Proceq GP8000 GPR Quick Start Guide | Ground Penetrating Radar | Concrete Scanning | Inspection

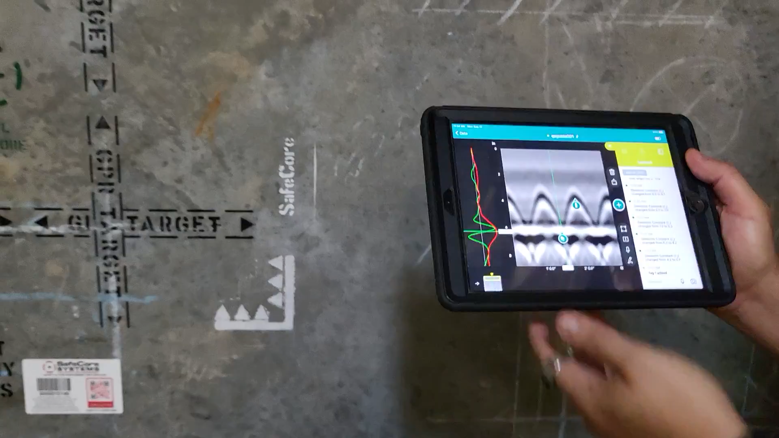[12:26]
to get a photo you took from your phone and then connect that in an email or report to the actual data you collected.
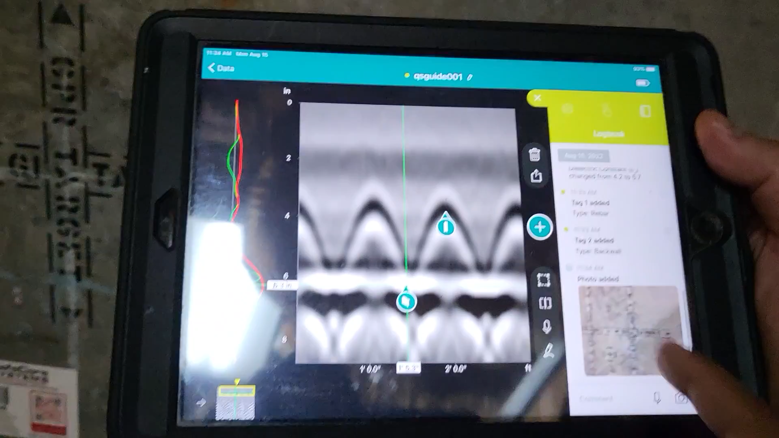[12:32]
So having the two of them together in here is a much better sort of workflow.
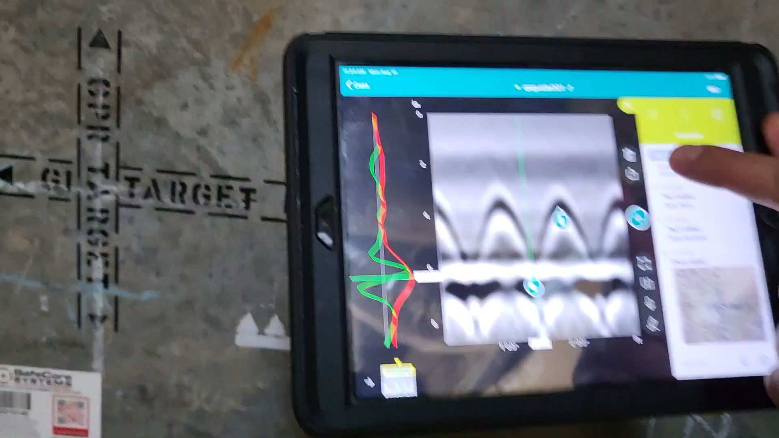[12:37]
Finally, if you want to, yeah, export data, you can go here and either save a snapshot, right?
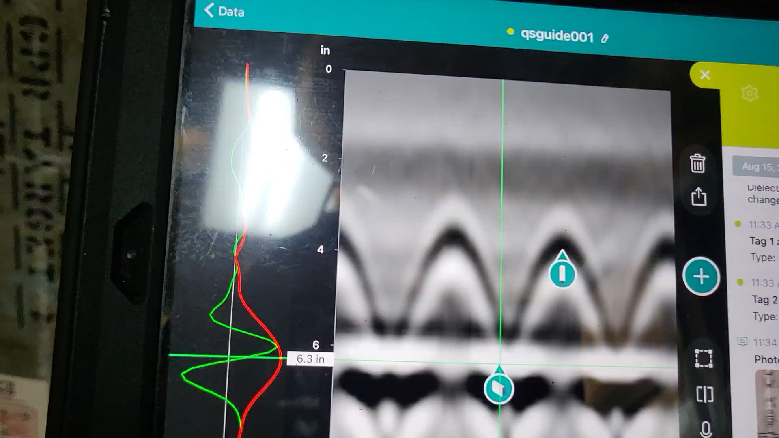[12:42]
And that'll just be like a screen capture, which you can actually see down here. Now it's in here, and you can always go and pull those off.
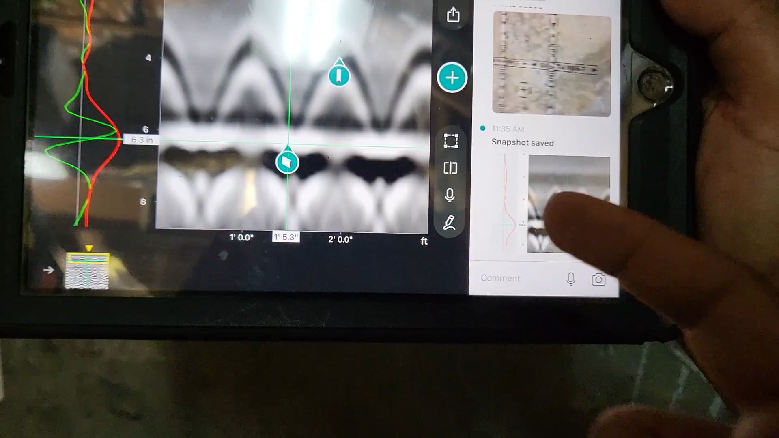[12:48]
You know, alternatively, if you want to email yourself one, you can just say export a snapshot,
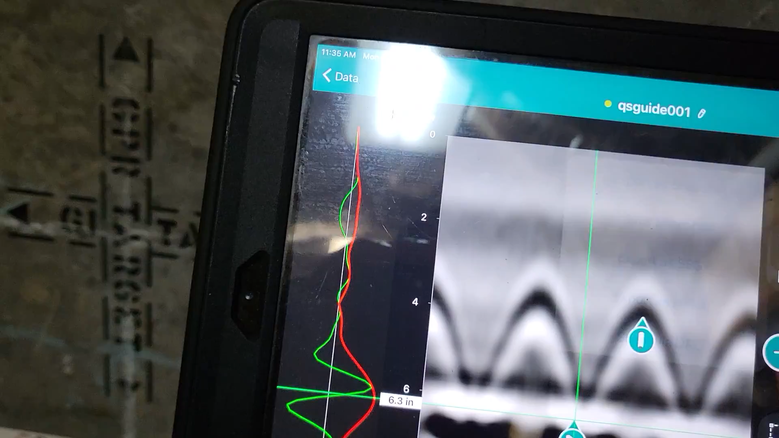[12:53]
and then it'll give you the option to select email right here.
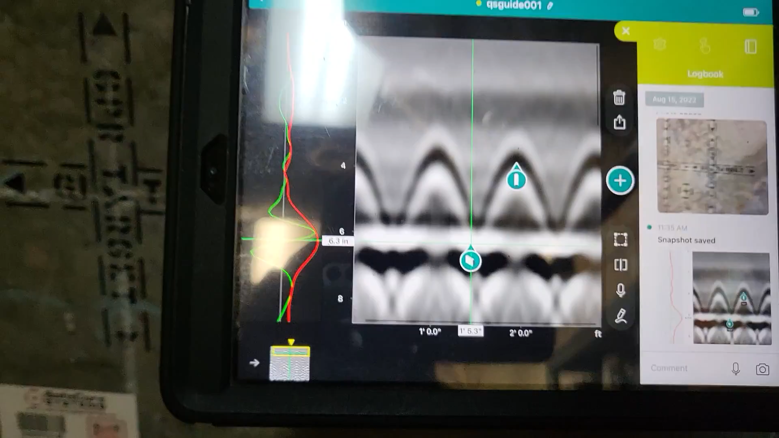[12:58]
That's basically the functionality. I mean, one more thing you can do if you want is you can press this little draw button,
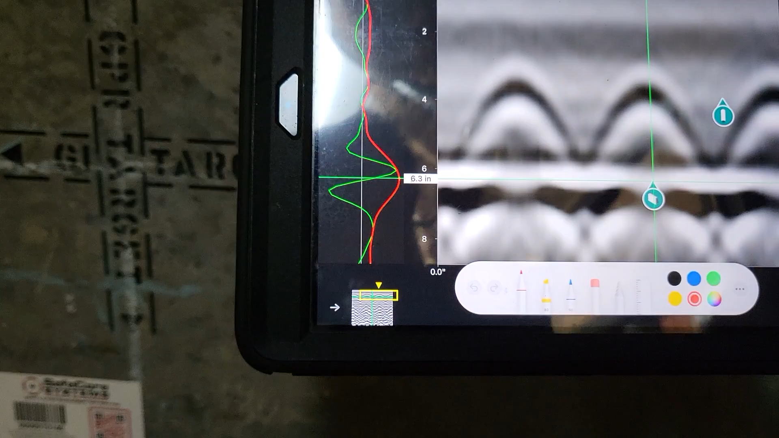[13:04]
which was on the bottom here, and you can go ahead and actually just draw, you know,
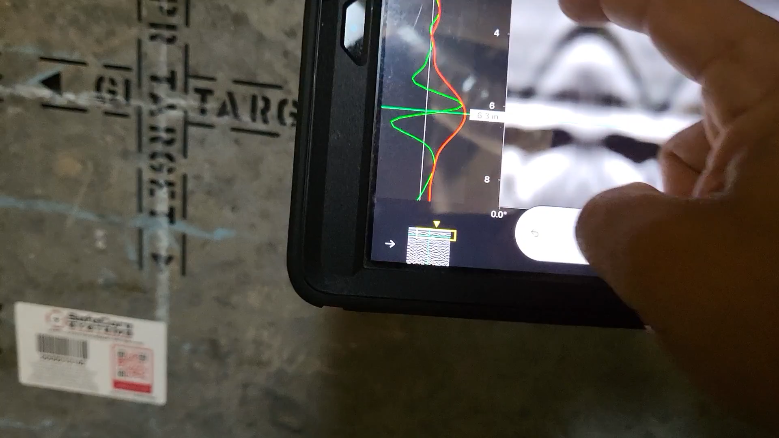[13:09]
if you want to sort of make it really clear to a customer or something like that, you know, whatever you want.
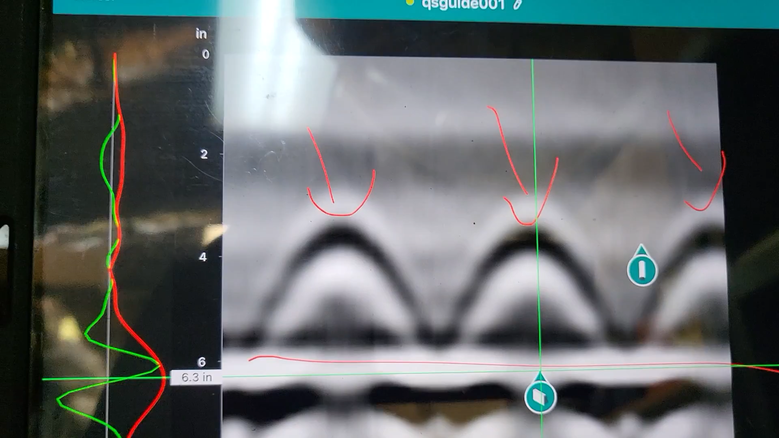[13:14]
And so you can go ahead and put that in if you choose.
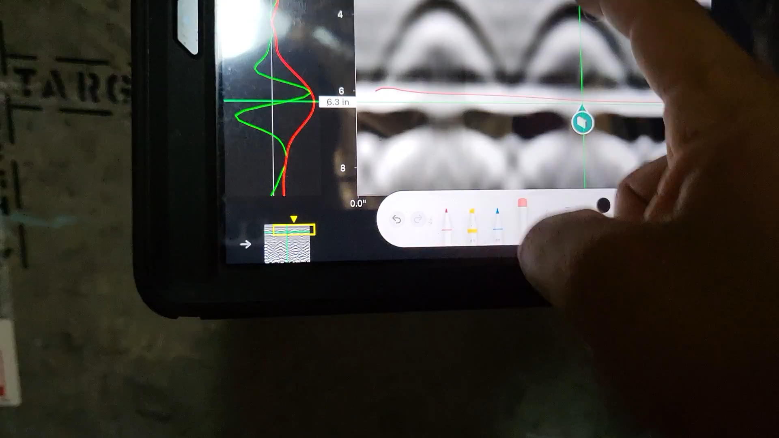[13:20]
You can always erase, you know, your drawings as well to your choice.
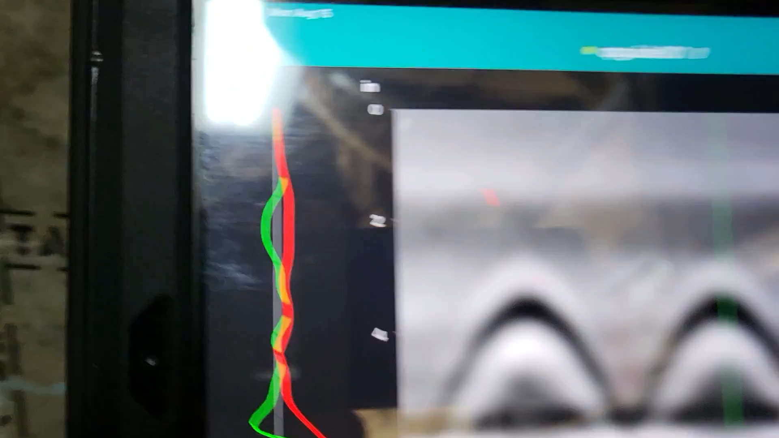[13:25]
And then once you're done, you can just say done, and now it has those on there. And you can screenshot with the drawings on there as well.
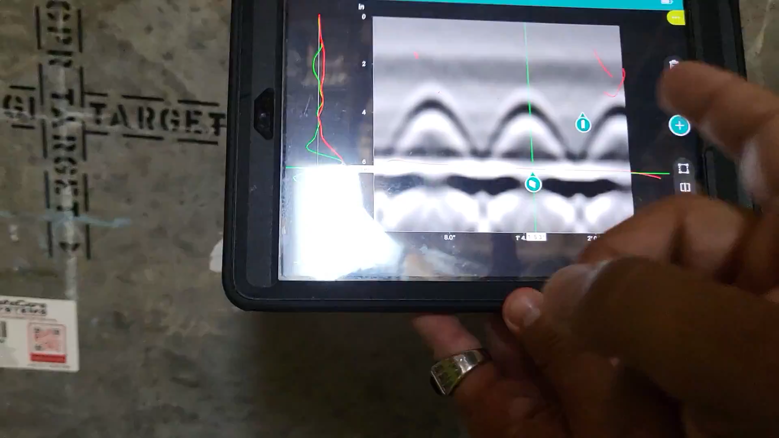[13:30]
When you're finished, if you wanted to do a second line, we can press, you know, add next.